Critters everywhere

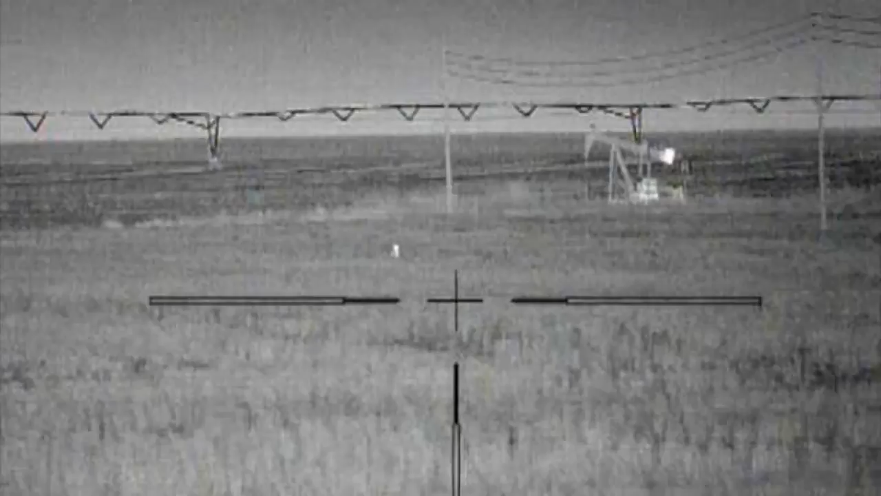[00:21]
And I couldn't find a perfect spot because it was windy. And there was a little dust in the air, but it got pretty clear.
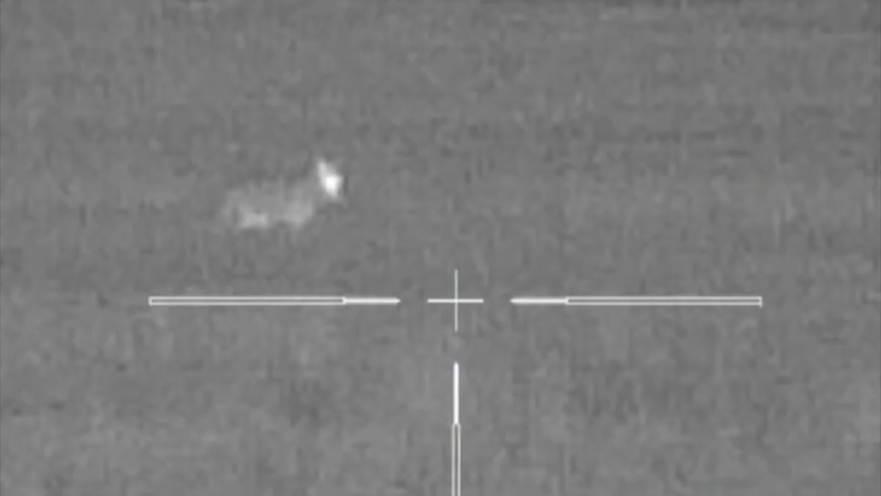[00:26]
I apologize for the wind. I got most of it knocked out in editing, but it's still pretty bad.
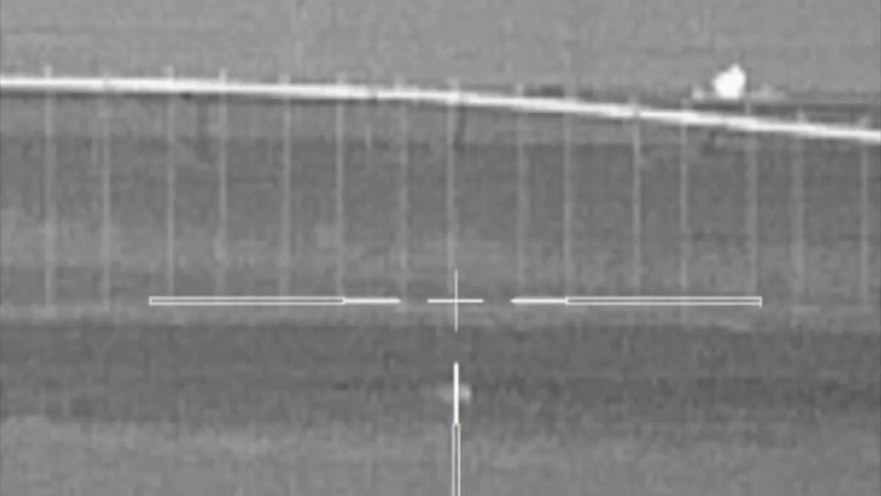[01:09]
I couldn't believe he was the only one there, but there was another one. I just couldn't see him yet. They winded me a long time before I even got close to shoot him.
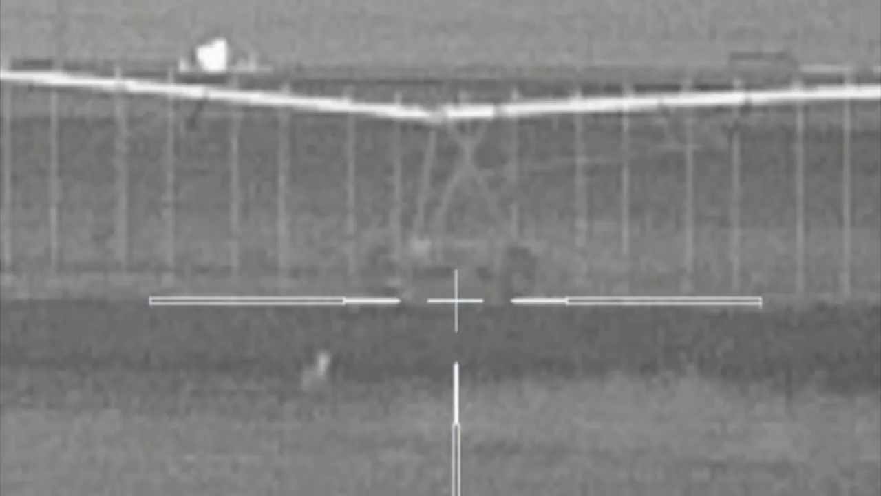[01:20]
Yeah, I played that aggressive, just a little bit of aggressive howl on the Reese Howler.
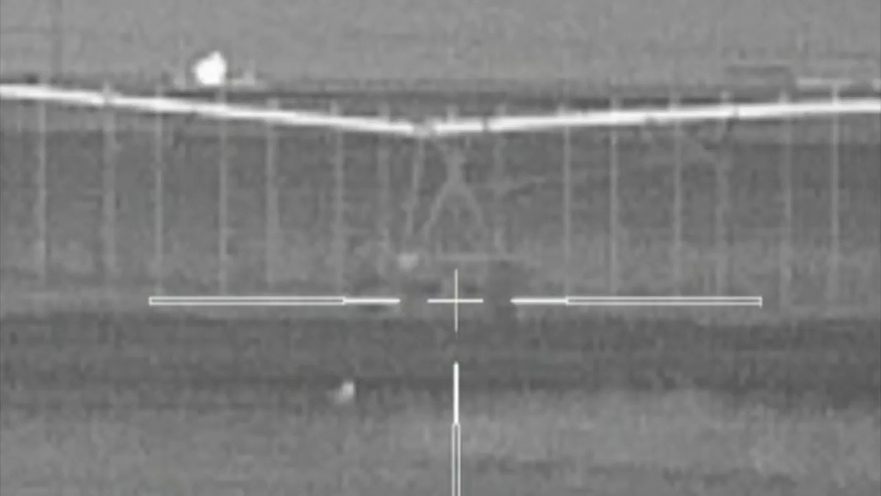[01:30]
And I got him coming. He just winded me way early.
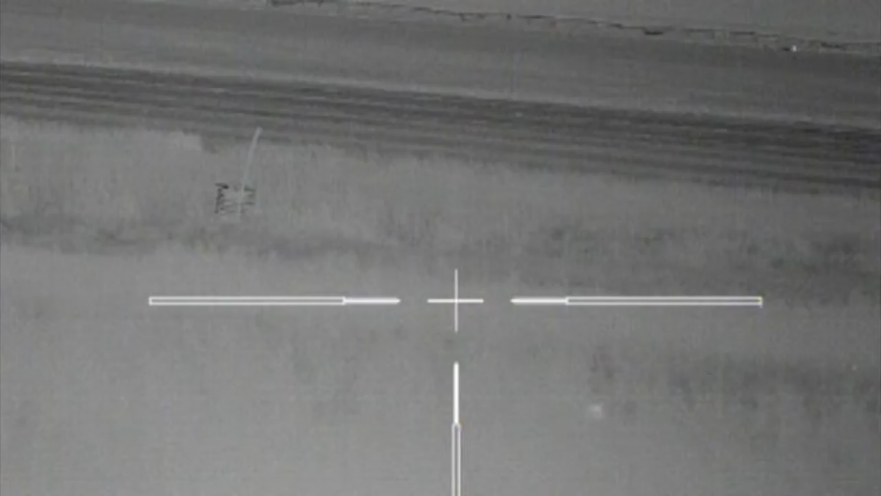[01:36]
I just gave up on the coyotes. I was fixing to leave and I spun around. I'm set up in front of an old barn.
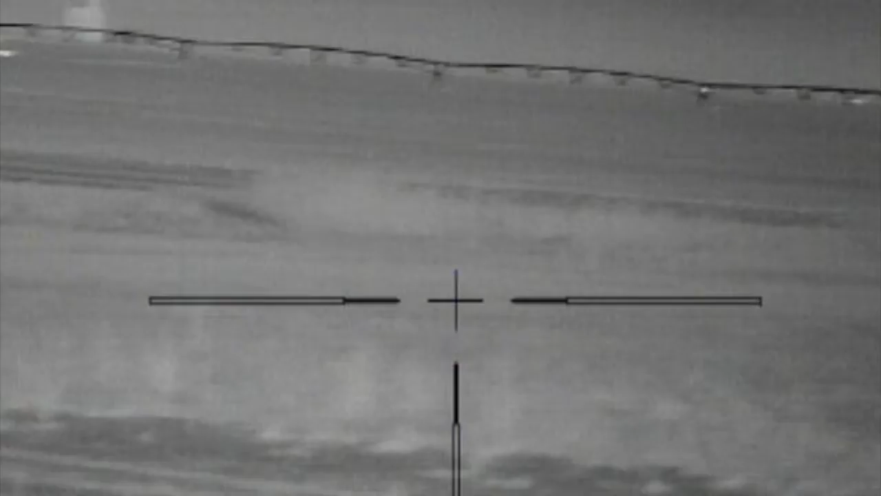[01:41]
And I spun around and I'd be dang if I didn't have a visitor.
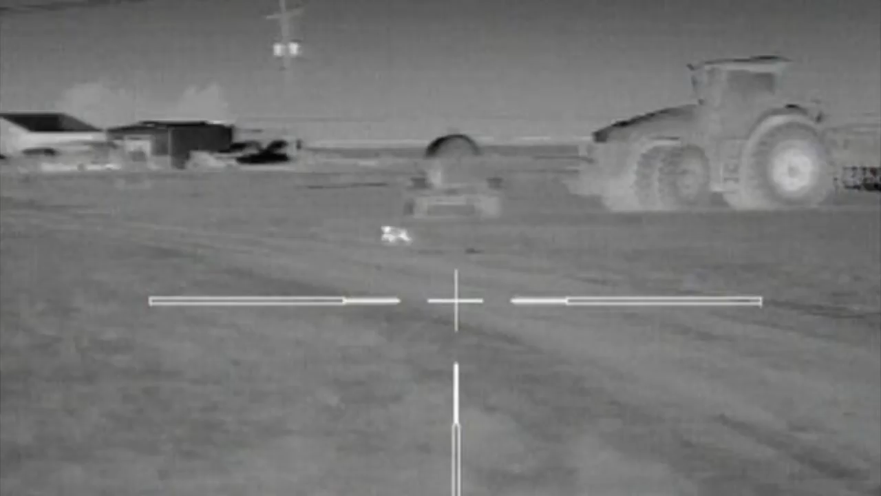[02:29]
He winded me also. But man, there are critters everywhere tonight.
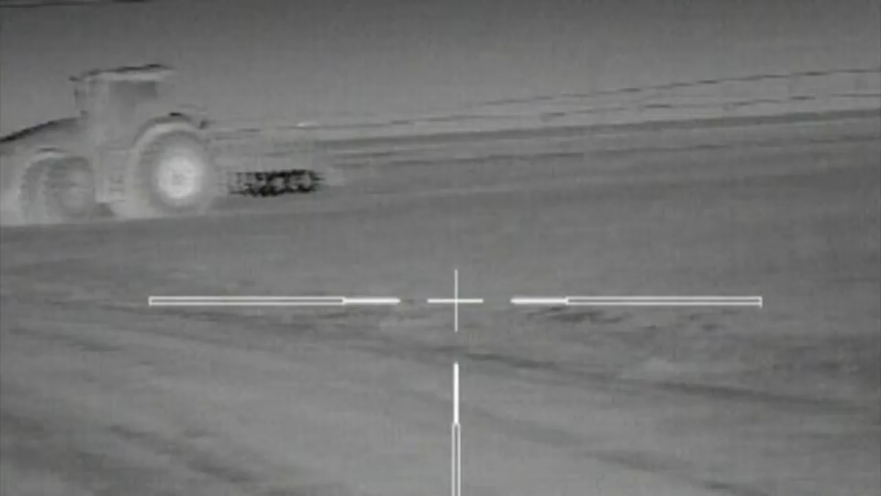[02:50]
Yeah, sorry for the waste of air time, but I had to show y'all how many jackrabbits there are in this place.
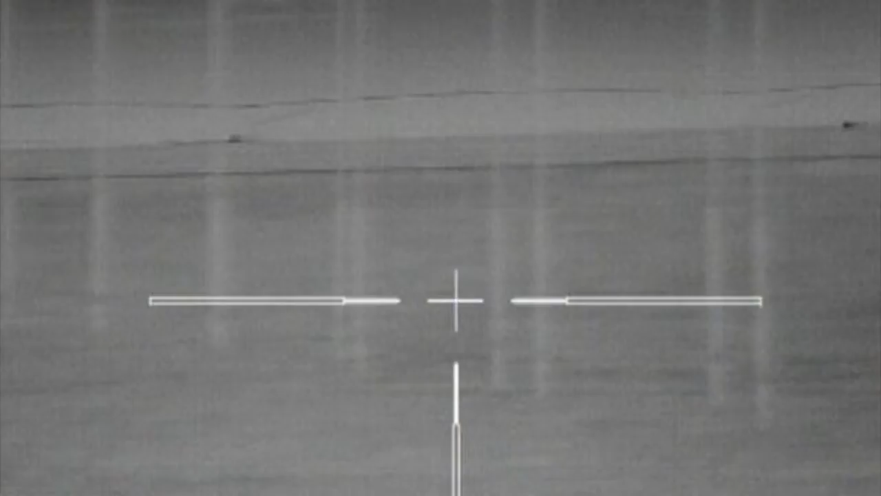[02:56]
Man, they're running everywhere.
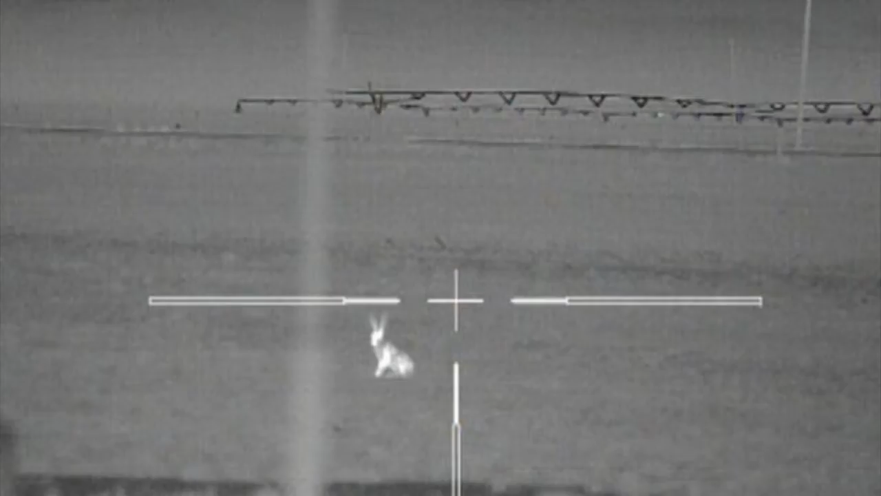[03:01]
Yeah, here's the coyote. He came from across the highway to the south of me.
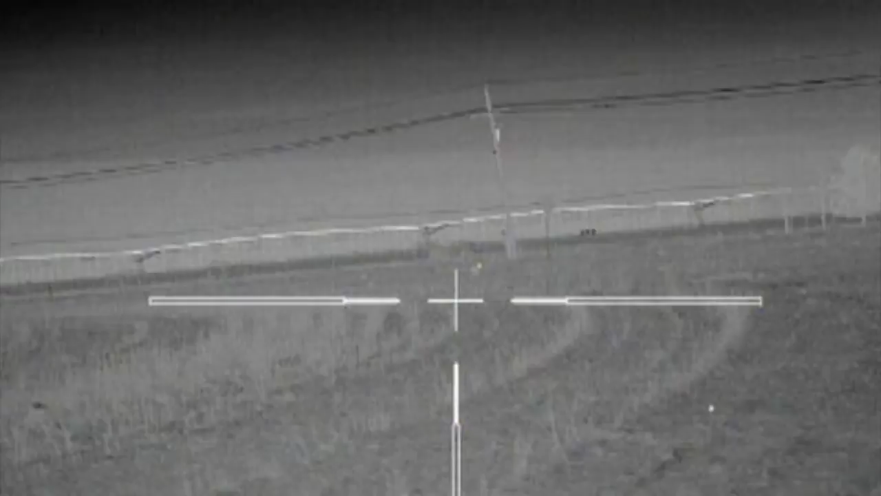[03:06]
And he cut across there between me and the house.
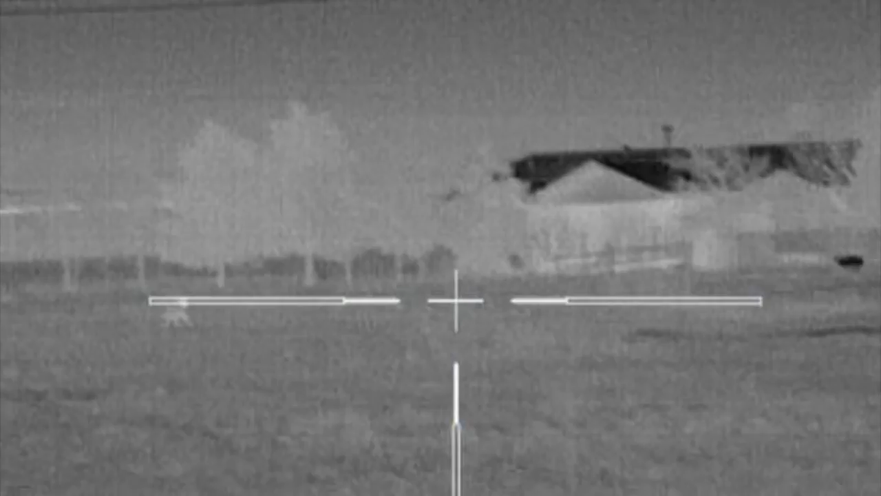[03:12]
And he got just past the house when he winded me, and he was out. I worked him and worked him and worked him,
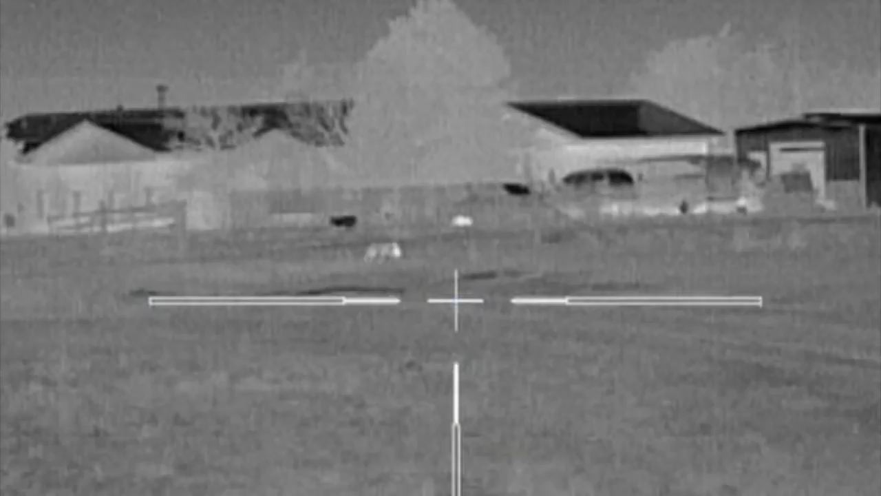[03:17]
and he swung way around, probably quarter to half a mile. He just wasn't coming in.
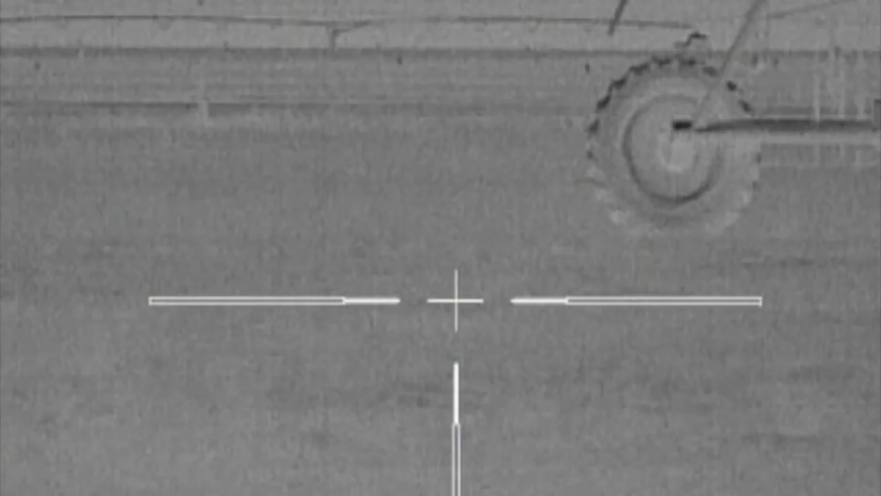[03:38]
Yeah, he just kept on going down the highway like a champion. I don't know if he's in the right lane or not.
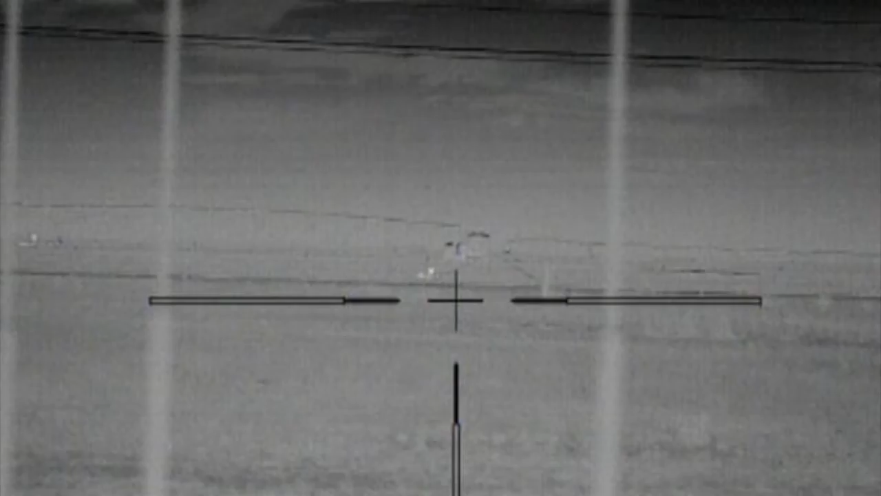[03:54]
I was about to leave, and I don't know where this raccoon came from,
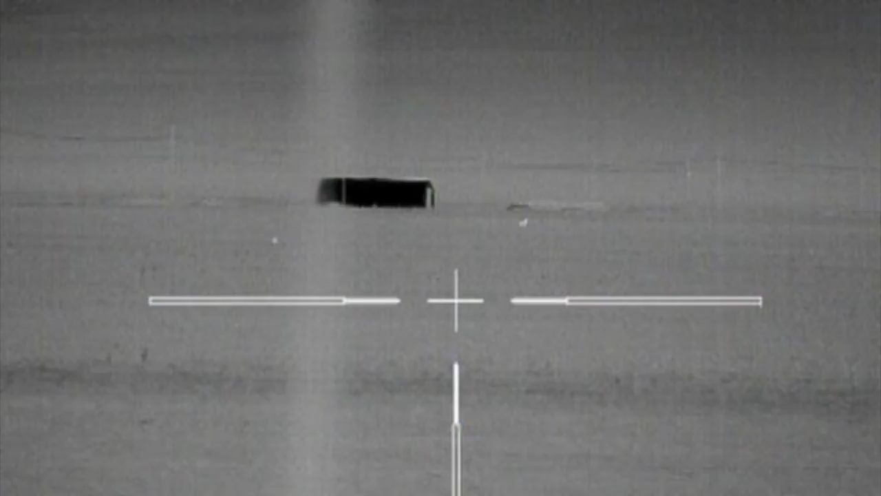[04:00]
but that sucker had to be really close before I seen him.
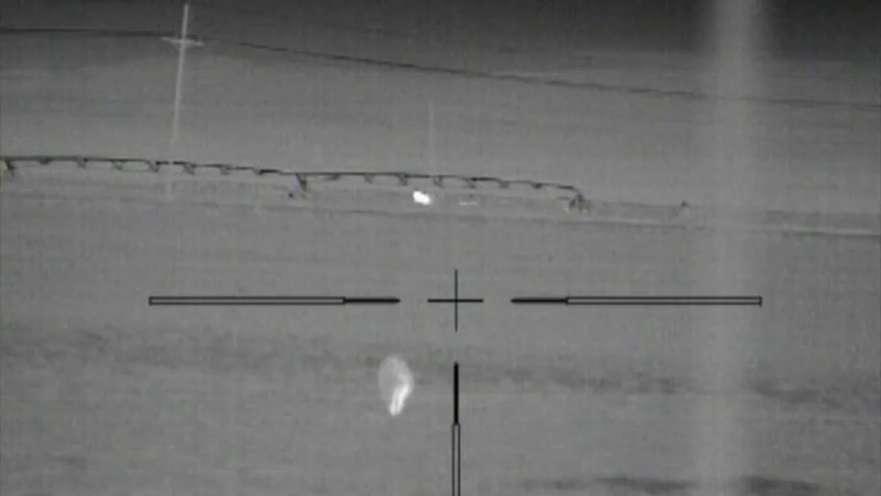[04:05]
Meow, meow, meow.
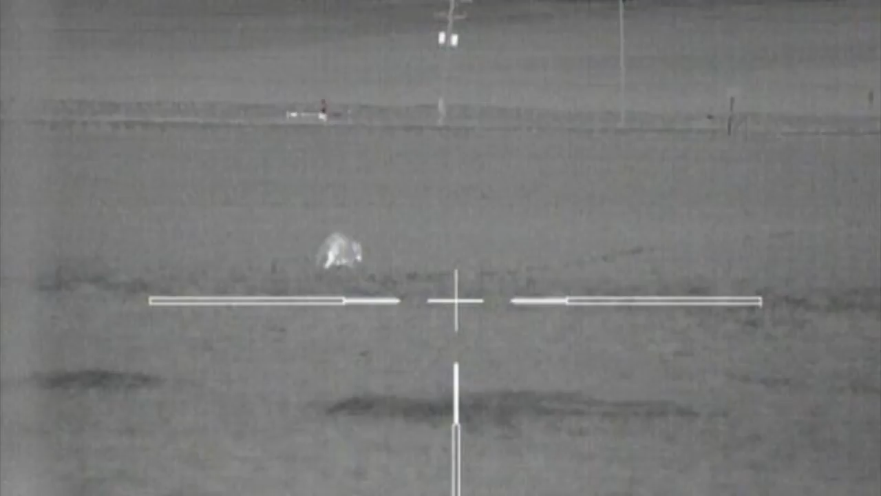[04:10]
Meow.
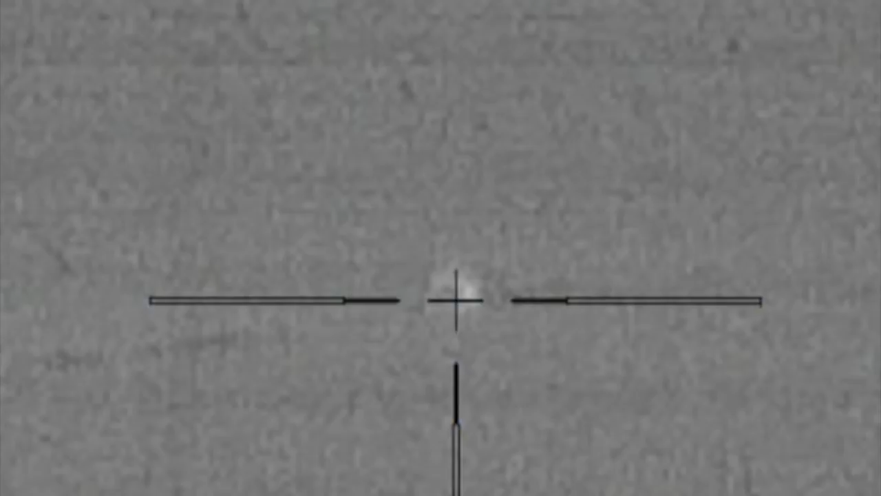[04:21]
I had to shoot him. He was getting lower and lower in that sprinkler track.